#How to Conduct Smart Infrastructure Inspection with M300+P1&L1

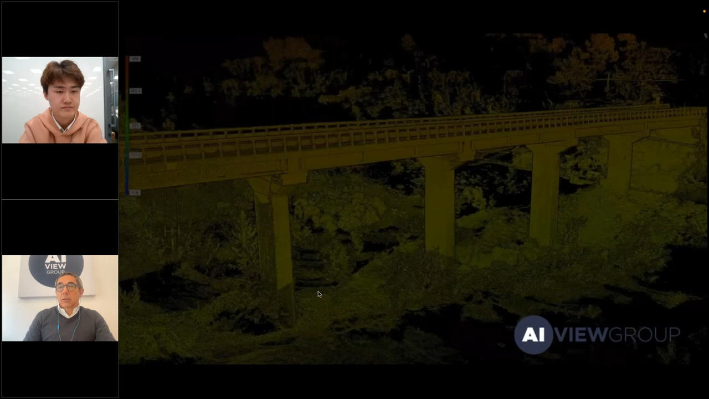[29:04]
LiDAR activity on the bridge. The quality of
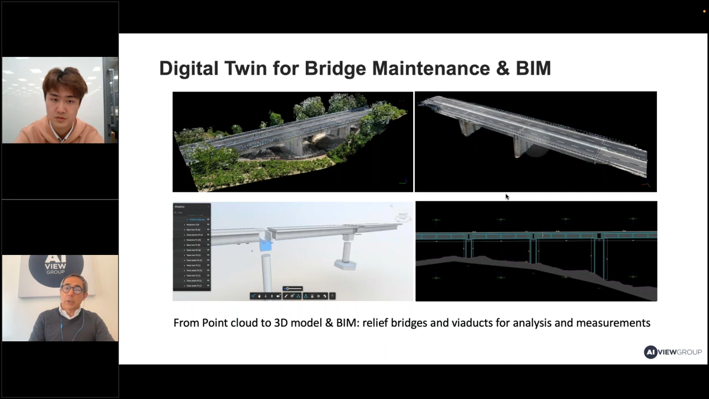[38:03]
So this is why the reason why we are today often involved in delivering not only the defect report but also the digital twin of the bridge itself.